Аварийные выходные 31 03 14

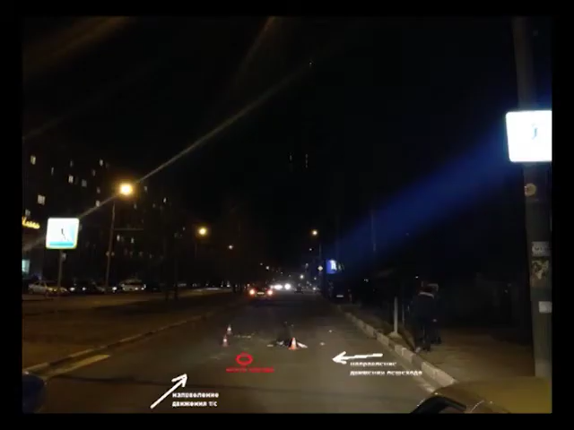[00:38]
Он переходил дорогу по нерегулируемому пешеходному переходу. Пострадавший мужчина скончался спустя час в реанимации.